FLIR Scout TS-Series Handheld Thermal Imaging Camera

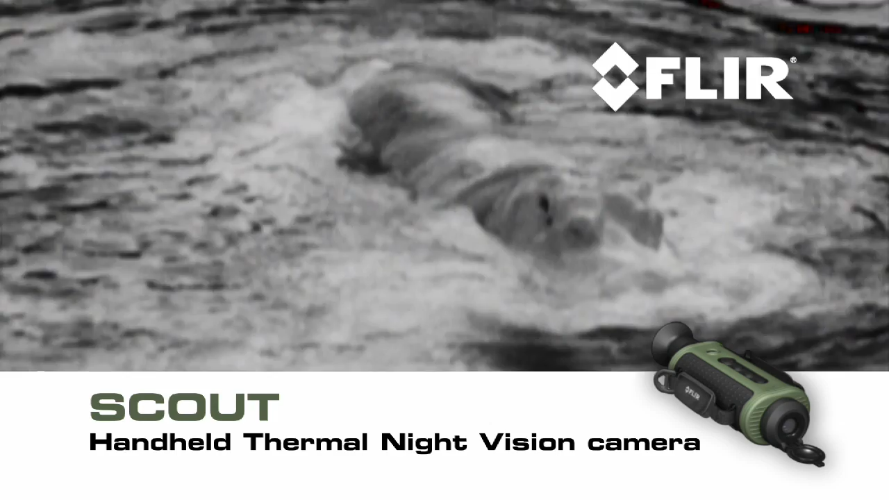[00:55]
darkness you'll be able to tell camouflage from foliage to help you keep tabs
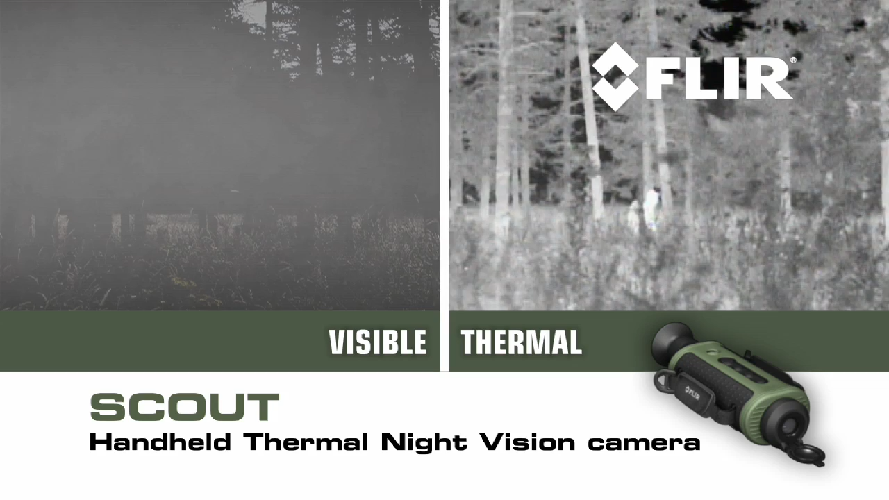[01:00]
on the rest of your party track and observe hard to see wildlife even after sunset
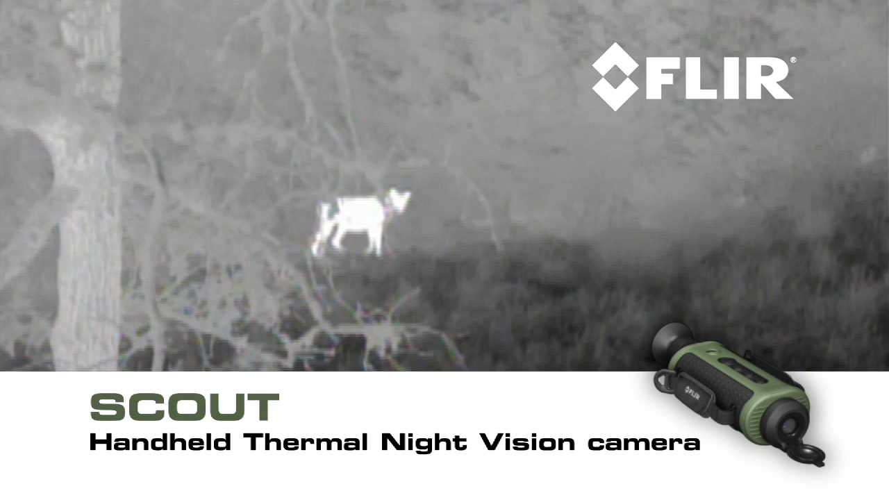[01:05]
navigate when conditions deteriorate and at night and
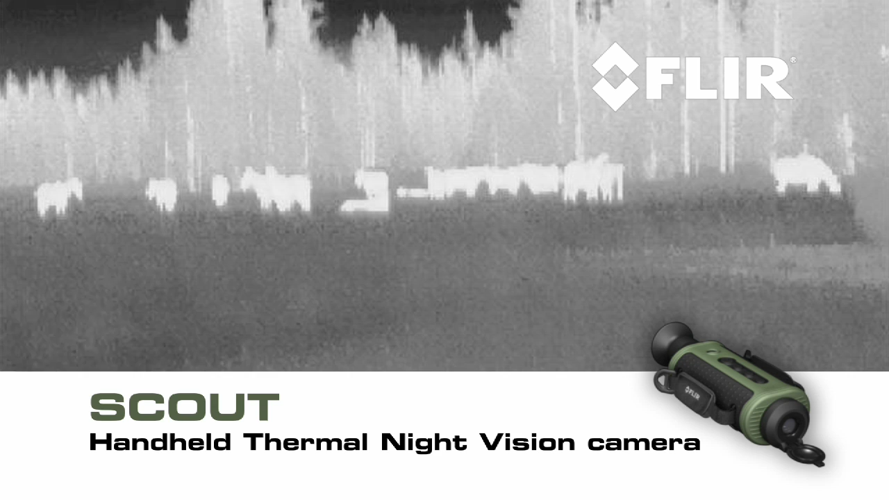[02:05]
choice of white hot black hot or insta-alert polarity options
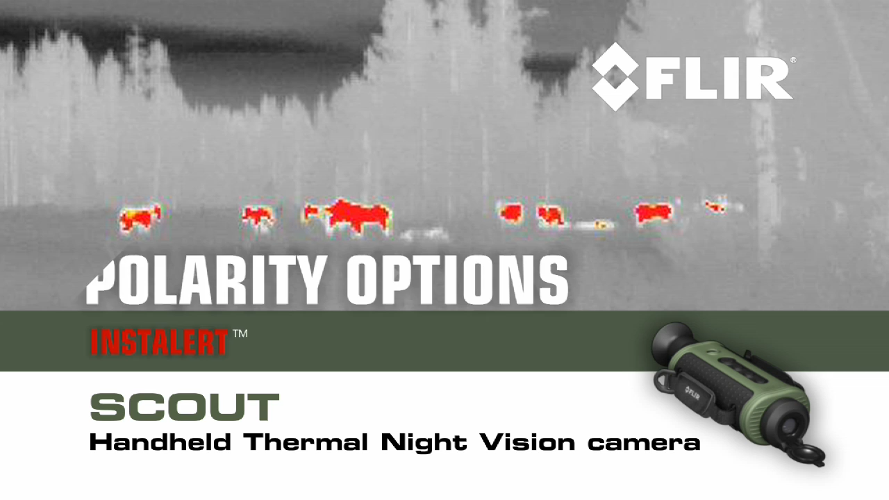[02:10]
along with outdoor uses Scout comes in handy around the house check for